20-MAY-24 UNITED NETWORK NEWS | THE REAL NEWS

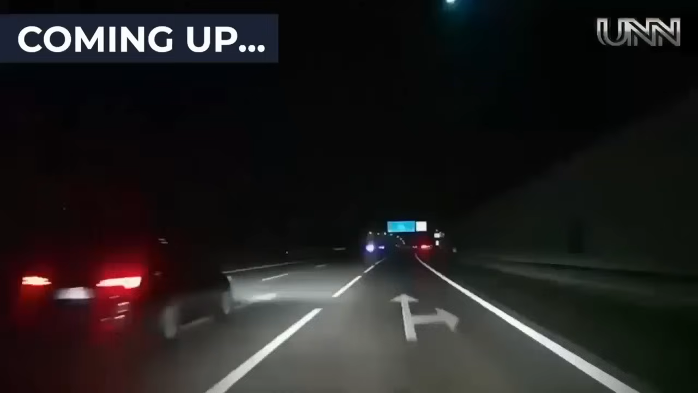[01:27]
And a comet lights up the skies in Spain and Portugal, capturing the attention of many.